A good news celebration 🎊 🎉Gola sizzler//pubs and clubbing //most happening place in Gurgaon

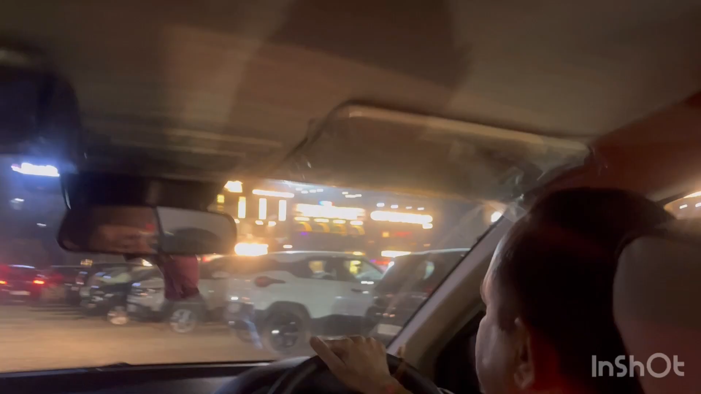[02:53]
और जो सेक्टर
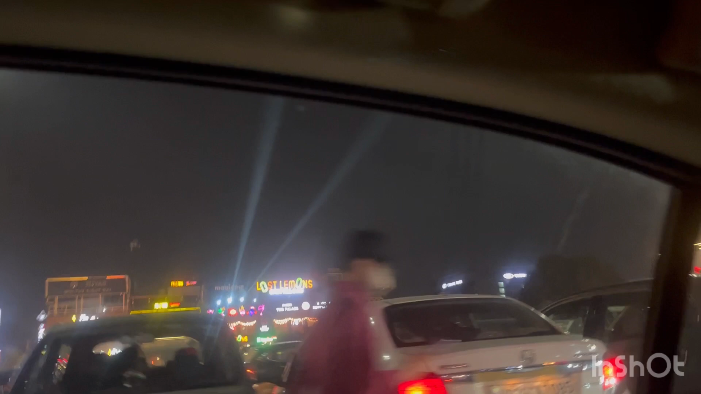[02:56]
29 की मार्केट है ना वो बहुत ही फेमस है लाइक नाइट लाइफ और
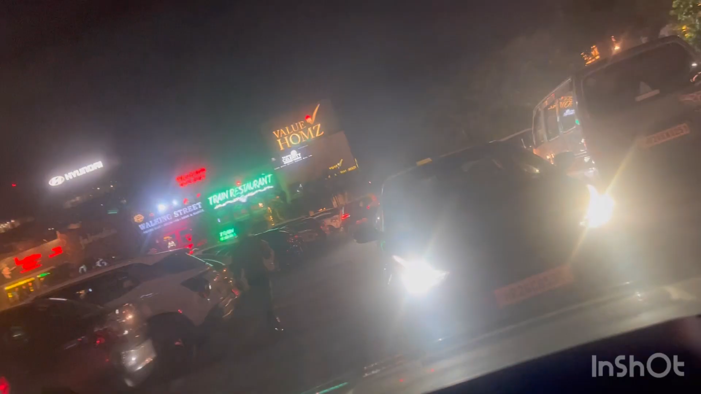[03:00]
डीट गलबिंग के लिए और यहां पर बहुत फेमस रिस्टरेंट और फास्फूड
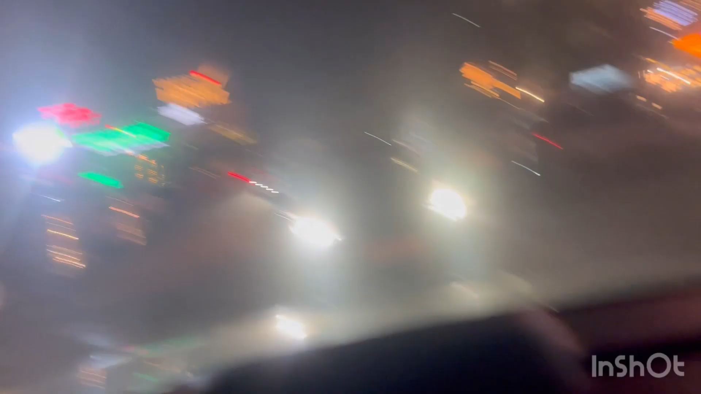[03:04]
चेंज और अगर कोई यहां पर मेट्रो